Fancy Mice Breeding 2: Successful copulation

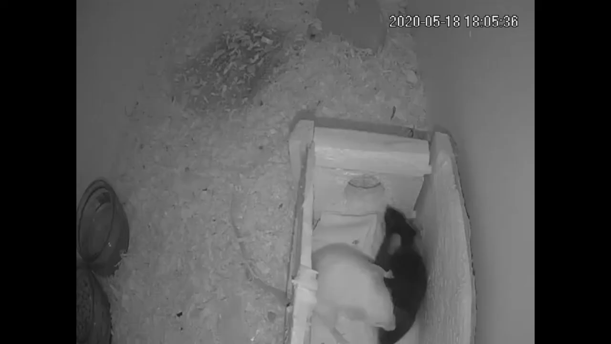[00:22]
Now in mice the way that sexual behavior occurs is that sniffing of the anogenital area preceded by the chasing often followed by mating and all of these are behaviors that we have witnessed so far. Mounting itself does not mean that there has been ejaculation and in mice the male will need to mount repeatedly often in short bursts characterized by some high frequency thrusts.